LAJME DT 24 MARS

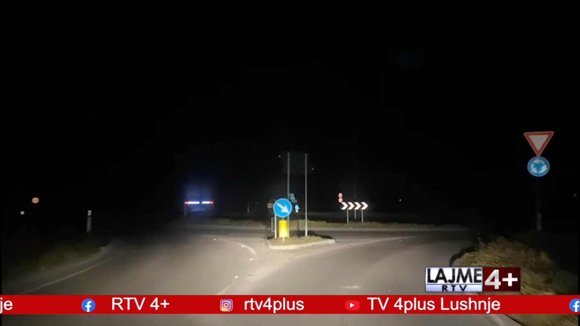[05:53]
pranë vendit të njohur si rrethrotullimi i vives për të përfunduar në pikën lidhë se me autostradën e vlores në levan. Ende nuk ka një afat kohor se sa du të zgjasin këto masa.